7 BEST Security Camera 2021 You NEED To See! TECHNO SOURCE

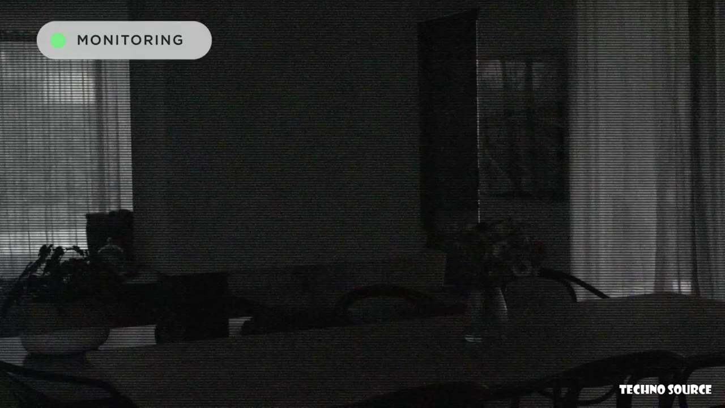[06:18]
HD night vision with new developer kits you can make SimCam your Google clips pet monitor baby